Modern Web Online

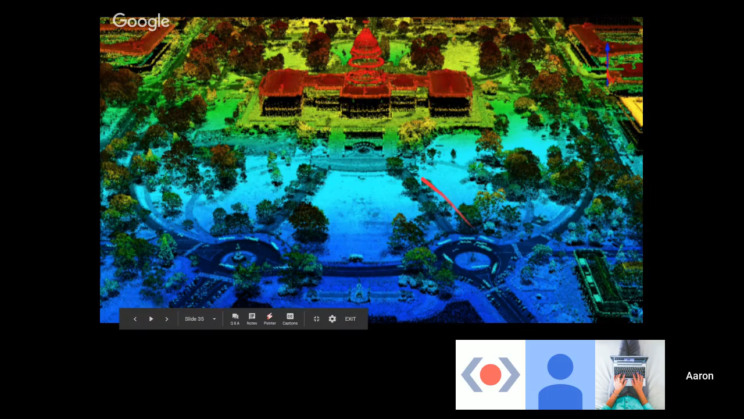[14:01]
color once the camera has color to it then you can see a colorful image in a radar it's a detection system using radio waves so it sends out radio waves